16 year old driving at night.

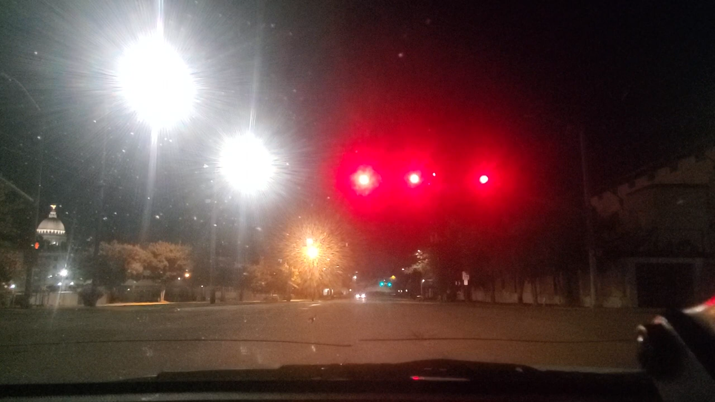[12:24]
Forgetting that that building is invisible. I can't see the road. Where is the road? Oh no, this is the one.
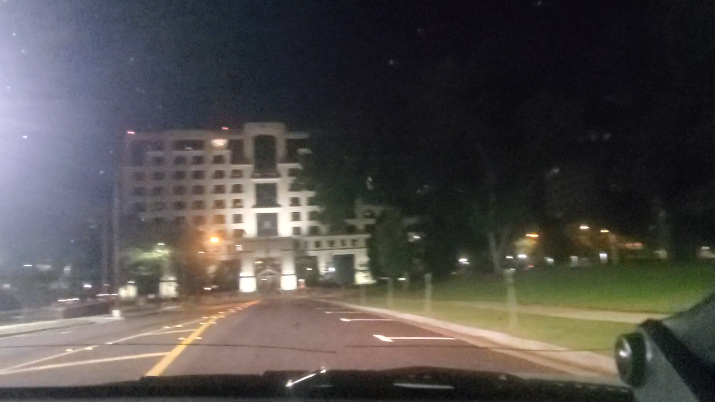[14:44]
The lines are very clear here. Try parallel park. Without hitting a car, you're too close. And stop. Okay, will you stop moving? There. Well, you're gonna park in that spot, so you need to move up a little bit. Okay, stop.
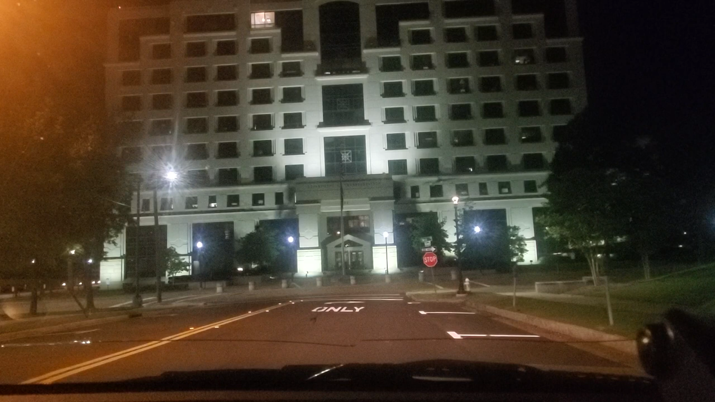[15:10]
Okay, how is this spot more clear than any other spot in this entire video? Partially in the spot. Now start turning your wheel. Yep, the other way. Mm-hmm. Yeah, I think I'm on. You're already in far enough. Go back out. Okay, don't go straight.
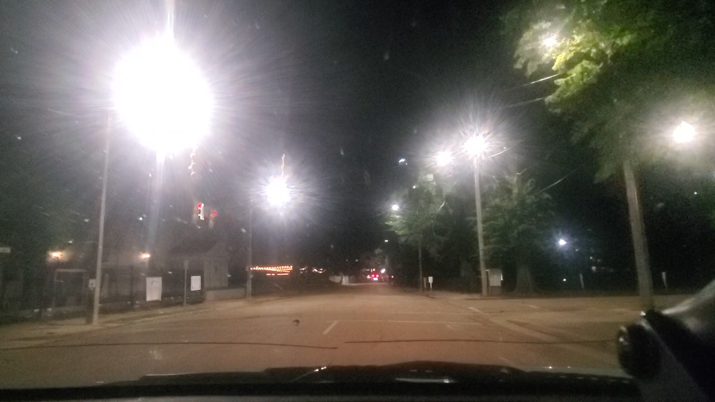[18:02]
Says no turn now it goes this way. Go that way.
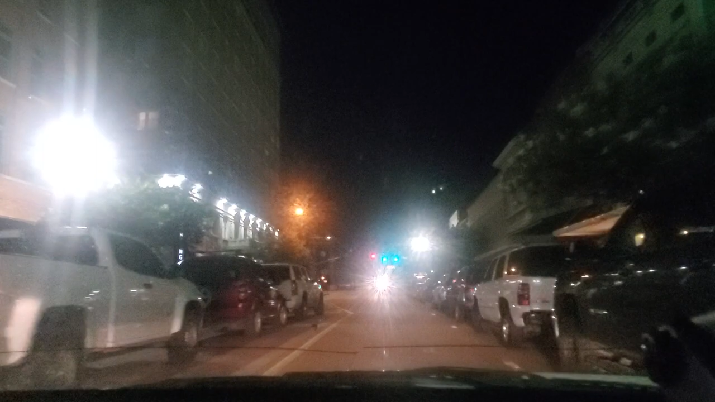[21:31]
probably some in there too, but back there's a club, that's a club. Actually, I think that's a hotel. Maybe a club. I don't know what that is.
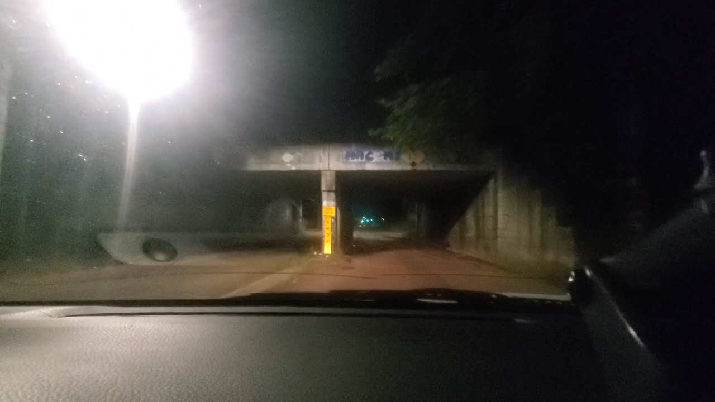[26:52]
Look, isn't this that spot that lady got stuck at? Probably. I think so, yeah. A lot of these roads make me so nervous because I can't see them, like, the white lines, so I don't know if I'm in the middle of the road or not.
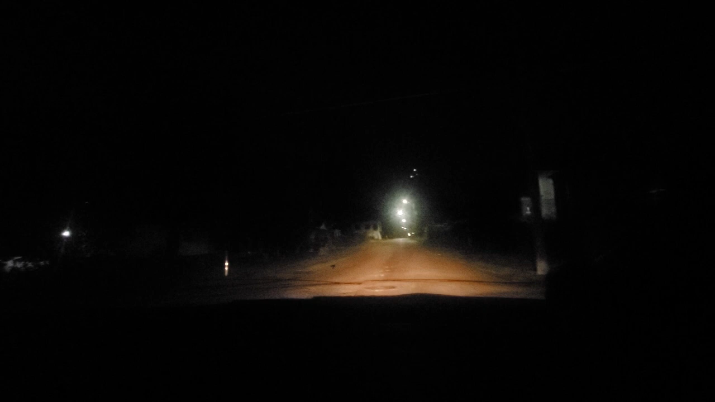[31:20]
Well, they had a porta potty in New York. Oh, stop sign. Oh, I thought I had a stop sign. No.